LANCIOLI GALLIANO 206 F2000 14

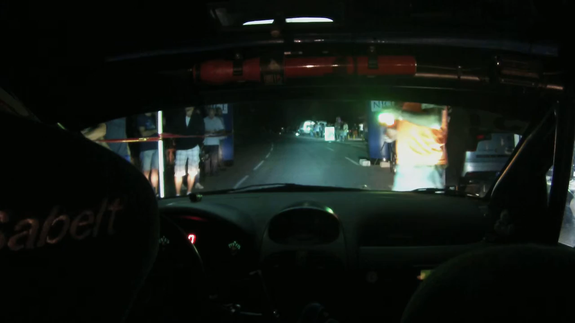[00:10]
Allez, 10 secondes Allez, 60 mètres Gauche à fond, coupe Sur droite à fond,
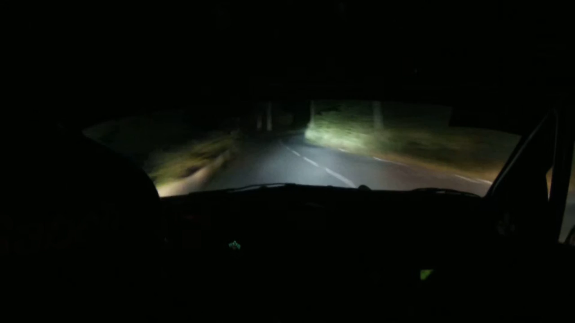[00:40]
30 mètres Droite à fond, referme 40 Au pylône, en béton Referme 40, au pylône, en béton 50 mètres Droite, gauche, pour vers mètres Droite, 40 Et 30 mètres, droite à fond Et 30 mètres Gauche, 40, coupe Et vers mètres, panneau, gauche à fond, coupe 30 mètres Au muret, droite à fond, au panneau, gauche 30 mètres Gauche, 43 Sur gauche Droite,